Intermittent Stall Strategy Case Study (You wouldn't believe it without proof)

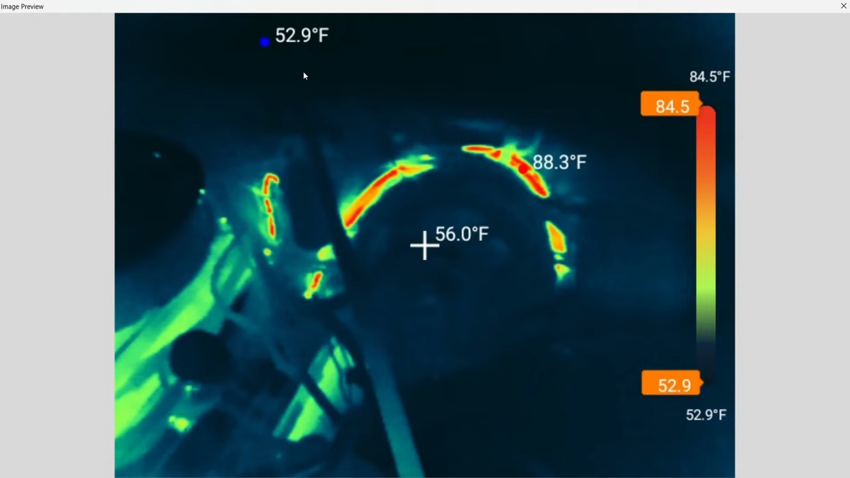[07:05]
On screen: spot 56.0°F, max 88.3°F, scale top 84.5°F, scale bottom 52.9°F
You can see that there is heat all the way. This is around the brake booster going along the back side of the engine then up to the coil which is mounted on the fender support that goes from the firewall to the fender.